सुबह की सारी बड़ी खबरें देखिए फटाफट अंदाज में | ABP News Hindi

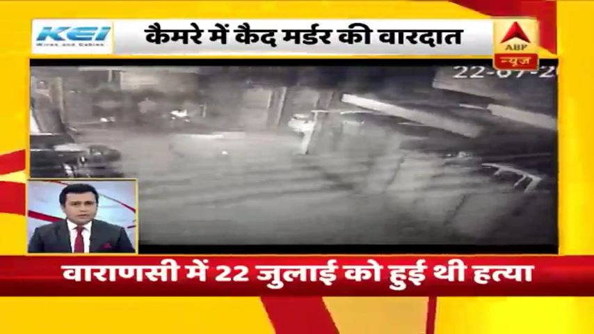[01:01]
वारण असी में कारोबारी की हत्या का सीसी टीवी फूटेज साबने आया है 22 जुलाई की देर राथ हुई थी पाइप वयापारी की गोली मारकर हत्या